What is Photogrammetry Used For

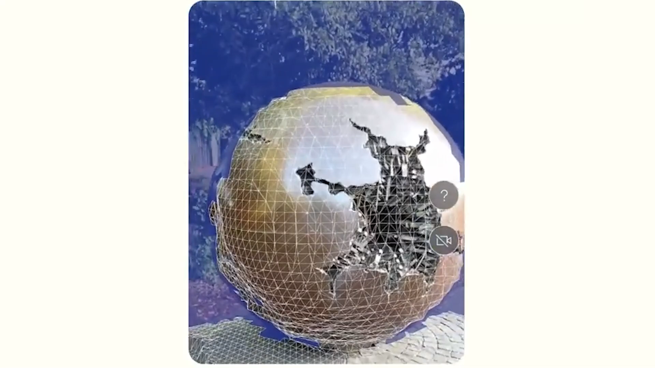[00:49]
You can edit and process your scans directly on your phone and either export them to any of the numerous formatted offers or share them directly to Sketchfab for example.
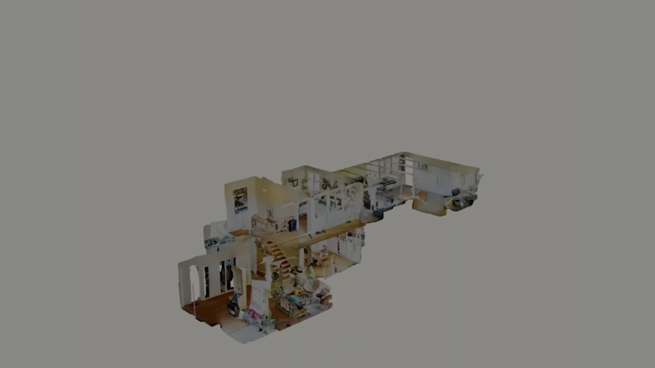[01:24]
The LiDAR mode also comes with a lot of extremely powerful features such as turning your
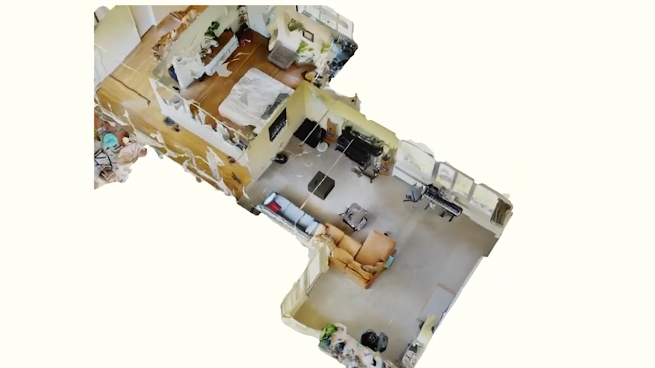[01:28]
scan to a top-down floor plan or extend the scan where you can literally continue the scanning where you left off to expand the scanned area.
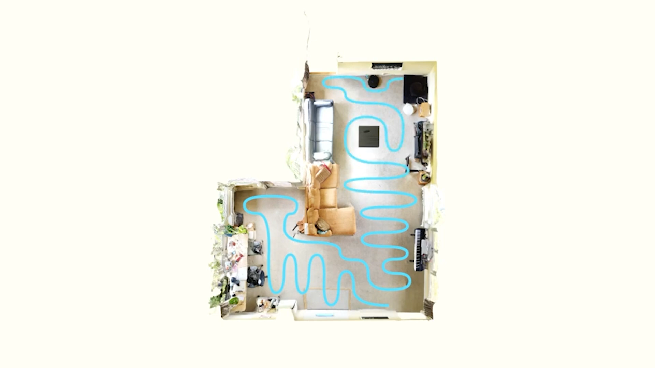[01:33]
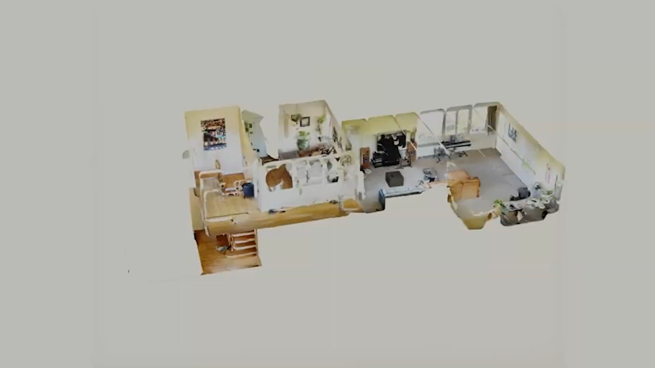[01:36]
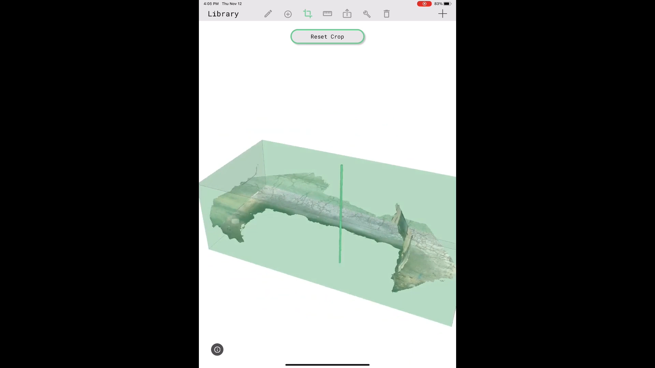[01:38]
Also, the ability to crop unwanted areas in the scan right from the app, just to name a few of the things it can do.
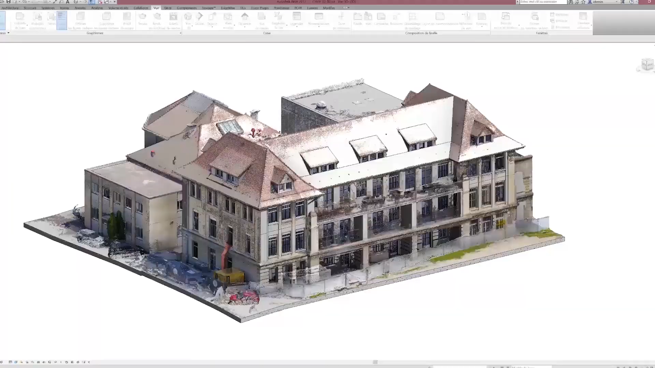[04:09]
interiors,
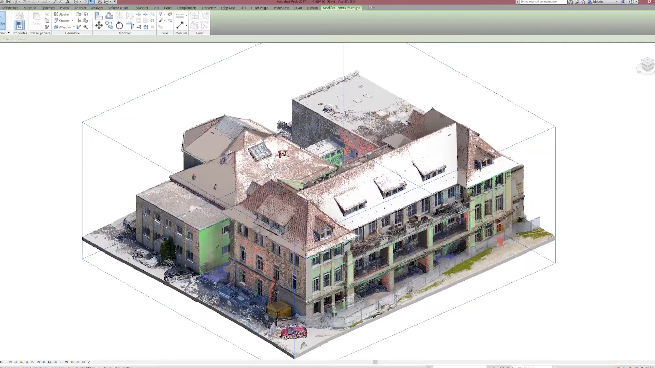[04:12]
or any sort of structure and have absolute freedom over customization and design reshaping on the fly.
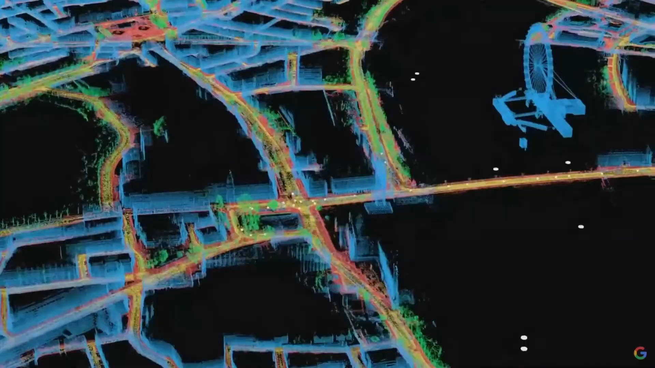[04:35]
They are leaders when it comes to aerial scanning, utilizing satellites,
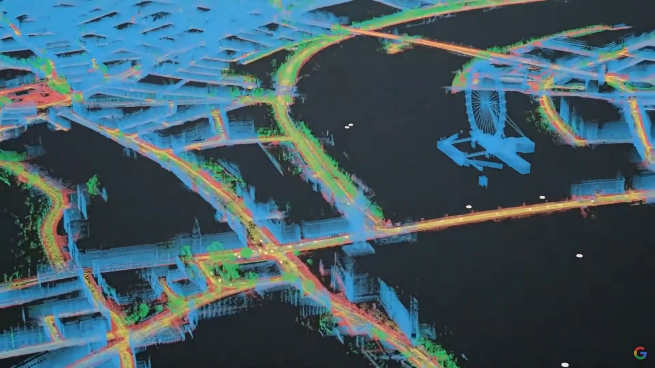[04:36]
aircraft, and drones to collect data to generate 3D maps based on height and topography information.
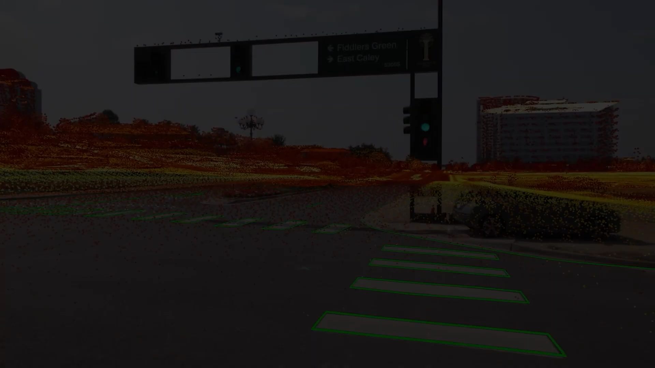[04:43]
Another thing that might surprise you is forensic photogrammetry, which is a powerful tool in forensic analysis.